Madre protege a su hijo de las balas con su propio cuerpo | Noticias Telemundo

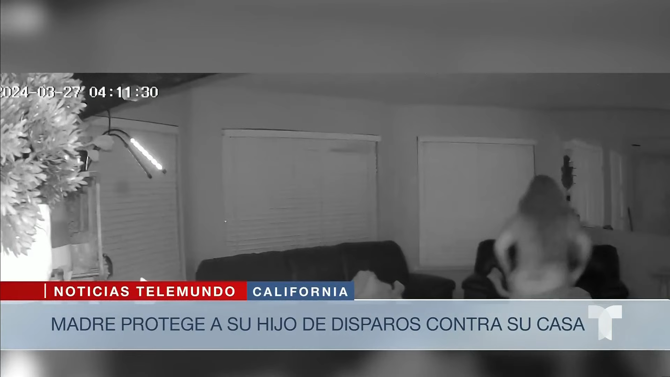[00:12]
Vea usted nomás, el video de seguridad muestra cómo las balas entran en su casa y ella corre a proteger con su cuerpo a su pequeño hijo de cuatro años que dormía en el sillón. Luego lo toma en sus brazos y quede para alejarlo del peligro.